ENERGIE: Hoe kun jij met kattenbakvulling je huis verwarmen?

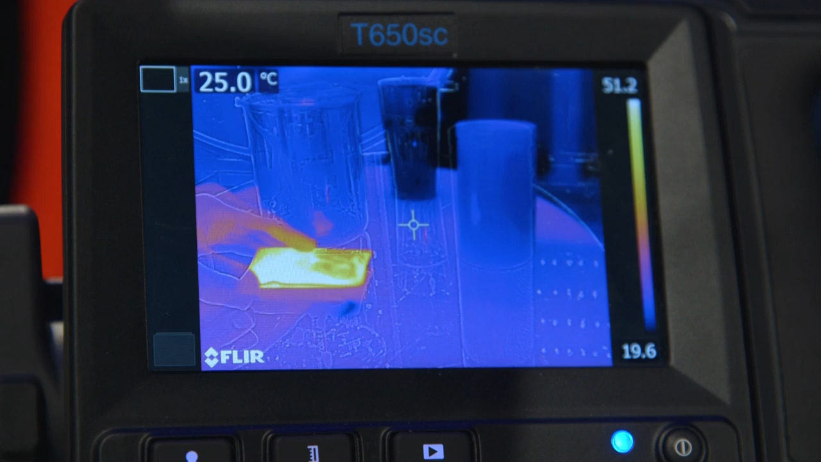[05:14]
On screen: spot 25.0°C
Ik zal hem hier ook eventjes neerleggen en een warmtecamera die ik hier heb geïnstalleerd, die geeft dan ook aan wat de temperatuur is.